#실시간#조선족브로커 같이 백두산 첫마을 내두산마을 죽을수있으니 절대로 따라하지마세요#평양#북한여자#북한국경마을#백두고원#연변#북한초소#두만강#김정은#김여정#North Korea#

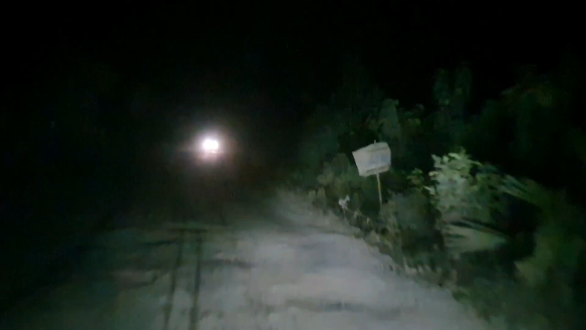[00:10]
오지 도로가 조금조금씩 중간중간만 괜찮고요 그 외에는 상당히 지금 위험합니다
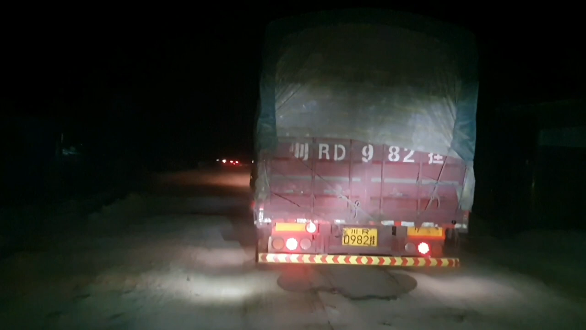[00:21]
앞에는 중국차고요 지금 이 야간 로드 죽음의 도로 야간에 지금 움직이고 있습니다 너무 오다가 조금 시간이 늦어지는 바람에 길이 지금 상당히 위험합니다 아휴 니들 왜그러냐 지금 나도 바쁘다
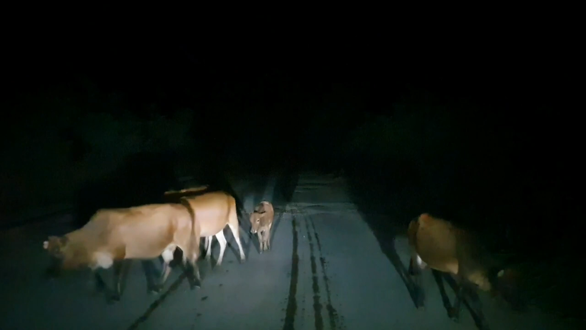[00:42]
비켜줘라 갈게 나
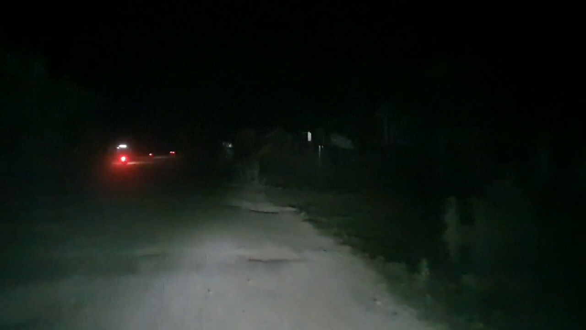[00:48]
이야 가로등도 운전 진짜 조심들 해야되요 운전을 앞에서 오는 차량의 불빛만 보입니다 그래도 지금 이 정도 도로면은 어우 양반이에요 이 정도 도로면 진짜 양반입니다